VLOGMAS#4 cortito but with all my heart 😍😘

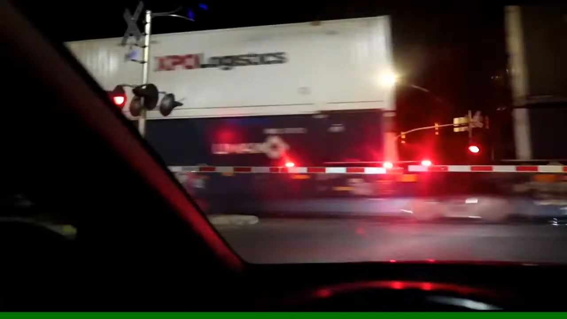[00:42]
Ya mero llegamos a la práctica De la memena y que se nos Atraviesa el tren Ayer también